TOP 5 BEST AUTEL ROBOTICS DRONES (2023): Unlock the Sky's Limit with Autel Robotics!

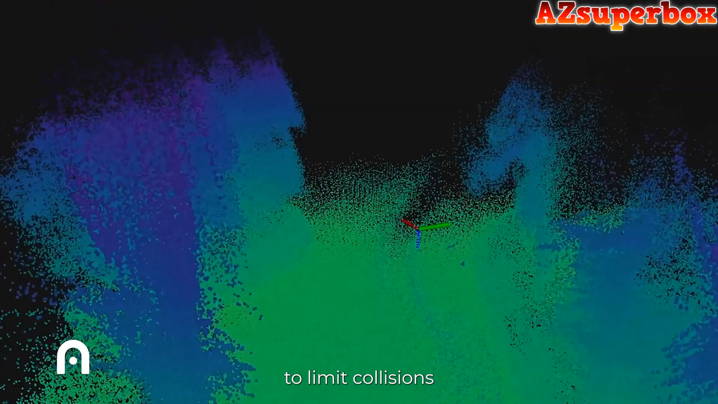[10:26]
Further enhance safety with an omnidirectional obstacle avoidance system to limit collisions in complex environments and powerful data encryption to ensure every detail of your flight stays private.